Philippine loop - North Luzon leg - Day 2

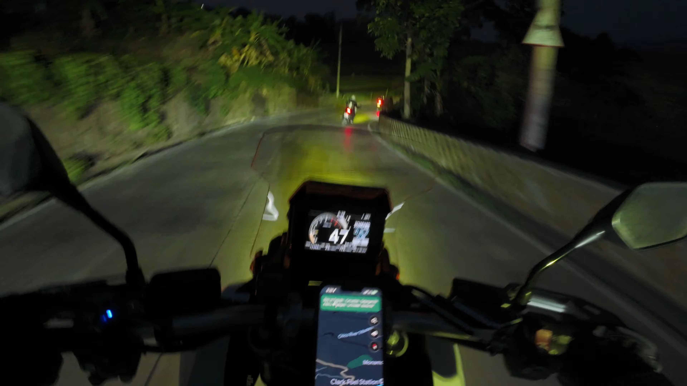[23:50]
Ito na semento ah. May truck ah, kasalubong. Ang semento dito, binarnisan eh. Tentor na naman to. Oo. May nakalubo.
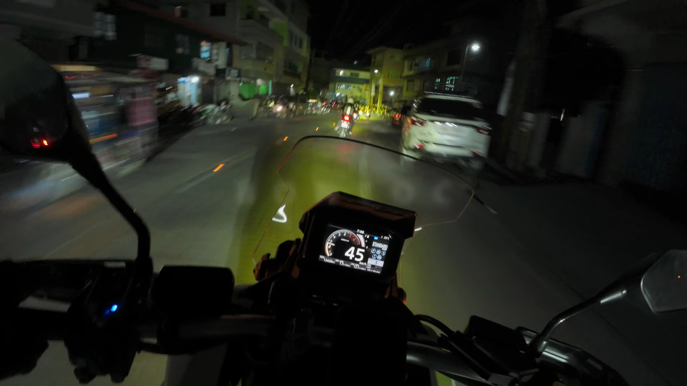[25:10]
Bontok na. Bontok na. Bontok? Saan ba ang bontok? 48. Time check, 7:08 PM. Dito na kami sa Bontok. Wala, itoklak tayo darating doon. Malamang. Pag-vlog ako ha. Kaya maingay.
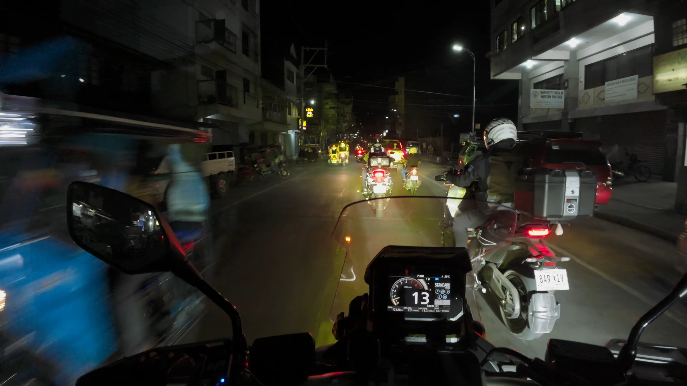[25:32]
Okay, hindi na kami mag-iingay, promise. Sabihin mo lang kung ano, kung ready-ready ka na talaga. Promise, hindi ka mag-iingay. Oh, yan, time check, 709. Dito kami sa Bontok. Galing kami, anong yan, Babs? Sabi mo, maingay, hindi namin sasagutin niya.
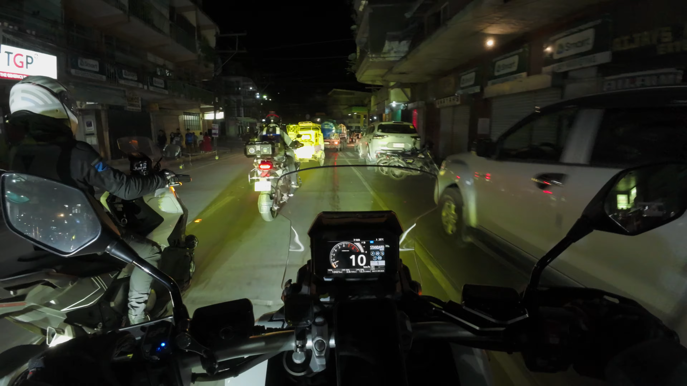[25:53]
hindi ata Besong Pass yun eh, no? Besong Pass nga. Parang mountain province, no? May tatawid, ah. Ako nga. Parang kiriyad nung rin yun, Pops eh.
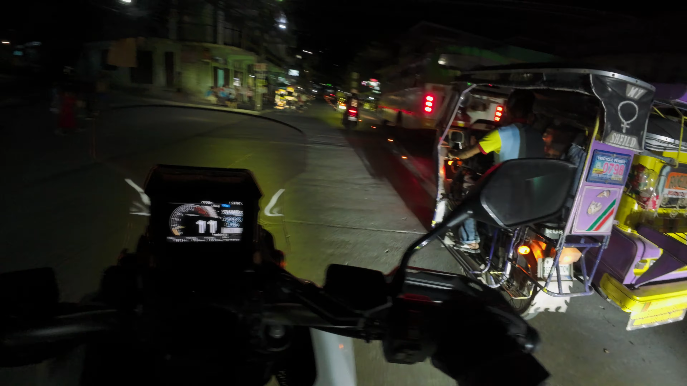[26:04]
Ako. Kiriyad, no? Kanan tayo. Anyways, yun lang. Gusto ko lang update sa mga fans ko. Pag kayo update, okay? Bye-bye. Sana. Ano rin ba? May unload na siya ngayon, ano? Shit. Higa. Hindi na ako nang makaligo ah. Lamig.
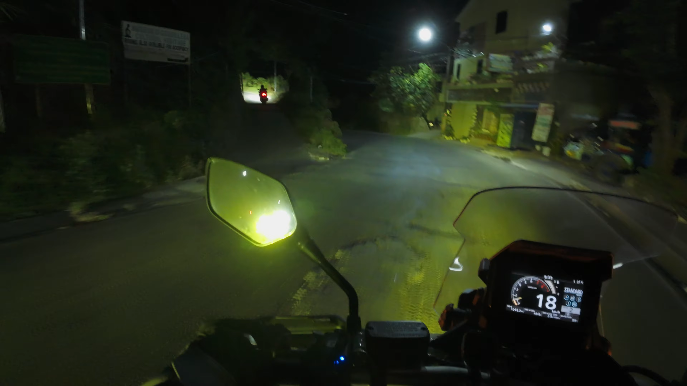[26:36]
Sabi ko yun. Ito ka pala. Hey, Lolo. Bili sa may kurbaan dyan.
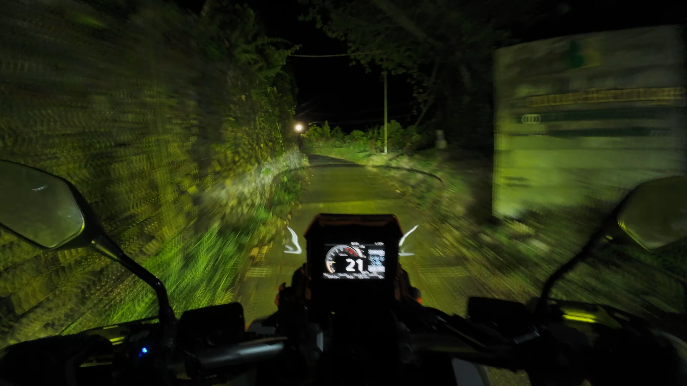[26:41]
Overshoot. Overshoot? Oo. Okay, sandito na kami. Sa wakas. Time check, 8:35 PM. Pwede dun, no? Sakto lang. Kararating namin dito sa Banawe.
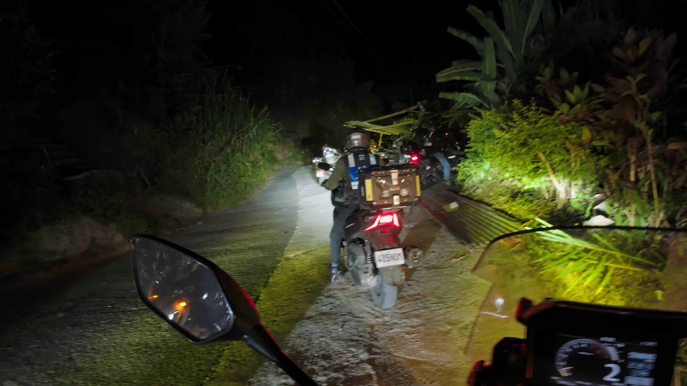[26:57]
Yeah? Banawe Heritage.